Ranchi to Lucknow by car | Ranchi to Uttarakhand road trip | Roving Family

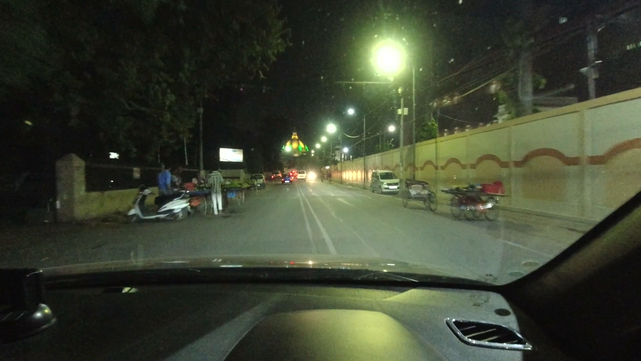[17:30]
क्योंकि अब लखनऊ आए हैं तो कुछ ना कुछ खा कर ही जाएंगे। तो इस रोड ट्रिप का जो एंड है वो मैं दस्तरखान पे करूँगा।
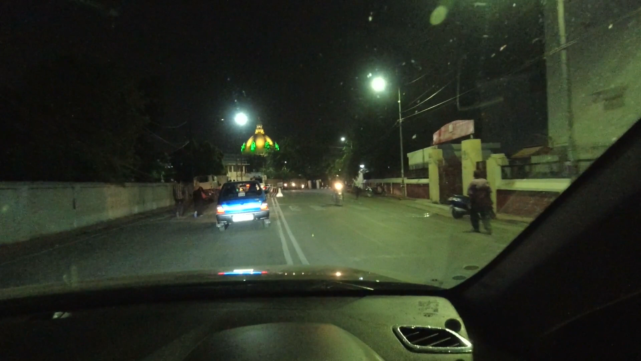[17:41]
फिलहाल हम लोग जो है हज़रतगंज के पासी एरिया से विधानसभा के आसपास से गुजर रहे हैं।